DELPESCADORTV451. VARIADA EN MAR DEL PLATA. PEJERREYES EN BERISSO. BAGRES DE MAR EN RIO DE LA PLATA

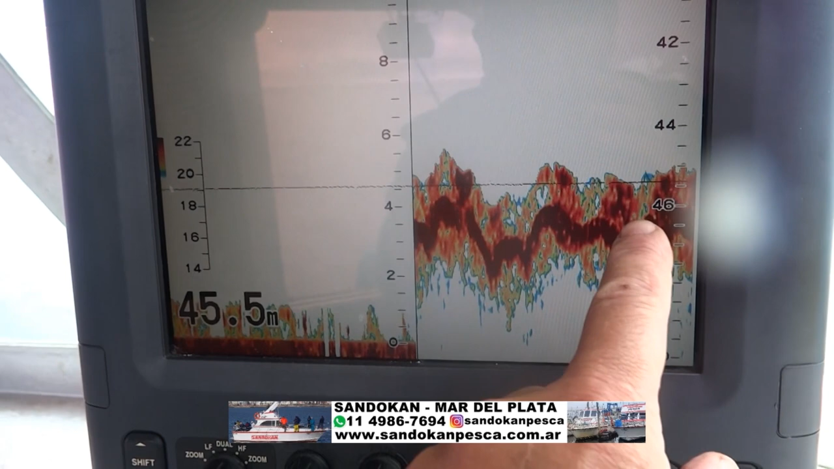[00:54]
On screen: depth 45.5 m
Este que está acá, que están viendo ustedes, es el fondo. Vamos a 45 metros. Este es todo el pescado que está arriba de la piedra donde estamos buscando.